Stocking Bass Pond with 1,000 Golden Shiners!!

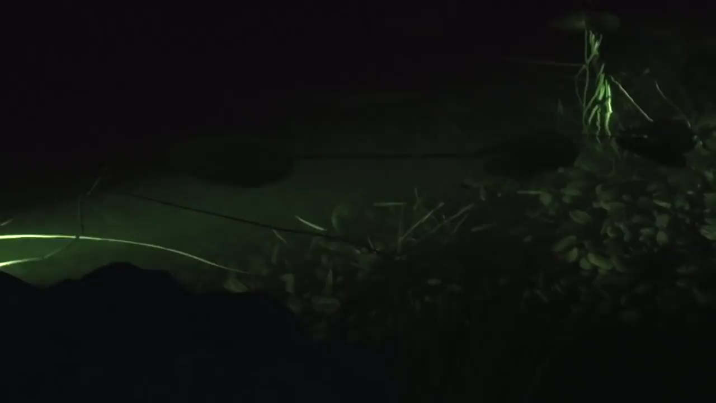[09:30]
So I kept an eye on all these fish throughout the night. And they were feeding heavily at night. Probably even more so than they did during the daytime. But I found a really cool way to film them. I've got a camera that has night vision on it. And it makes the water glow really green so you can really see them.